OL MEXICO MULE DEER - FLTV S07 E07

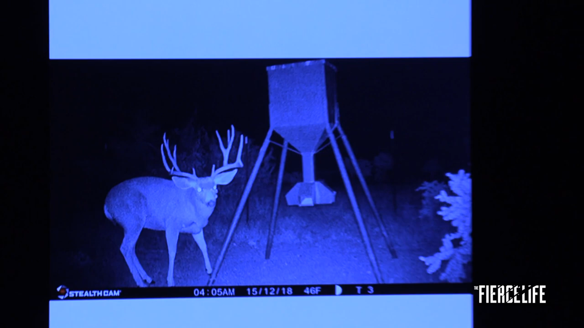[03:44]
Super huge forks. Same thing. I think I got it in 190, 195. Yeah. I think it's a buck. Like I said, that would be not, not fast, you know. Yeah. No. Huge frontwards.